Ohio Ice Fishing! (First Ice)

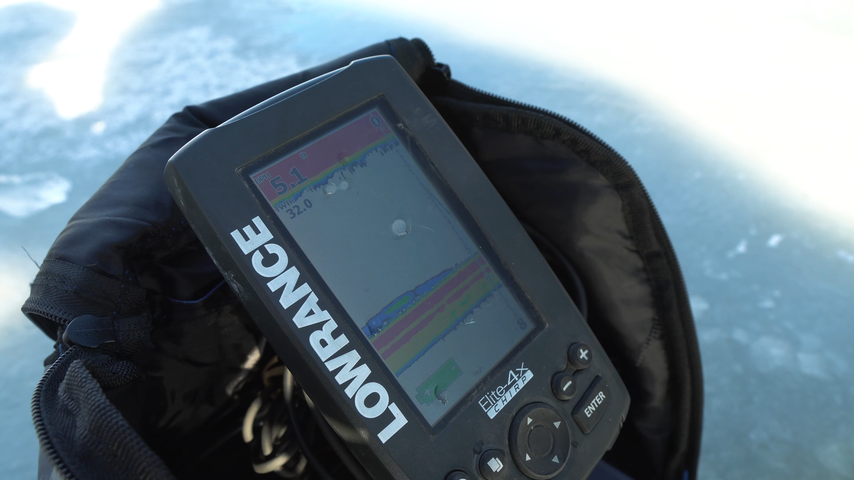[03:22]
little tungsten jig is my favorite color this is wonder bread wonder bread and gold are my two favorite colors you can see my
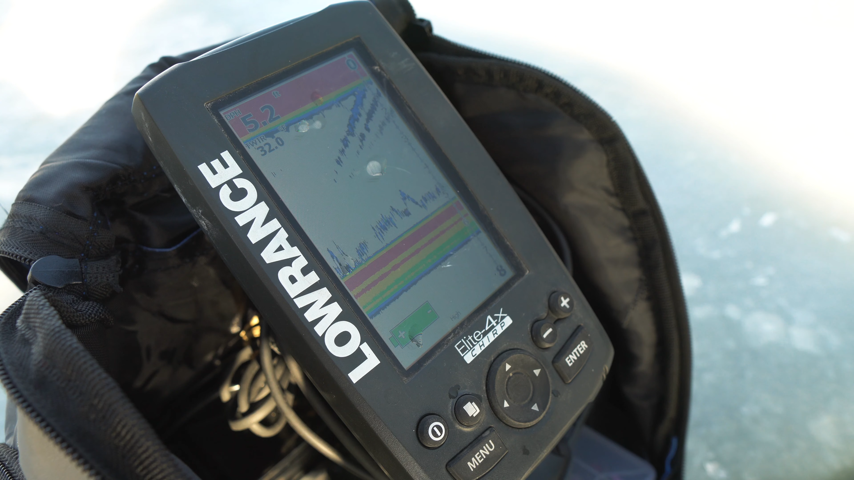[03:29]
screen see we got fish right there on the bottom